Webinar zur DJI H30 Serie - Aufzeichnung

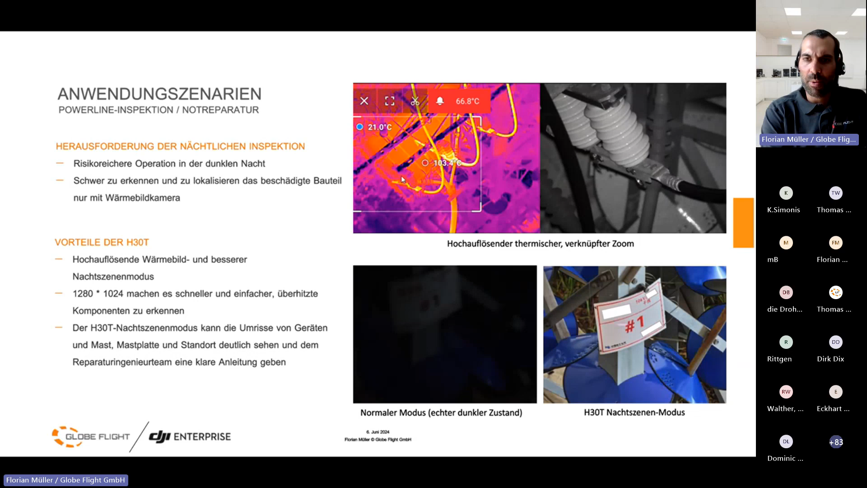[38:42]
bei der nächtlichen inspektion hier der der link zum und so weiter mit der wärmebildkamera oder auch nachts sehen im modus wenn ich irgendwas lesen muss und einfach ja wie ich jetzt nichts anderes machen kann als in der nacht zu fliegen wer natürlich am tag fliegen kann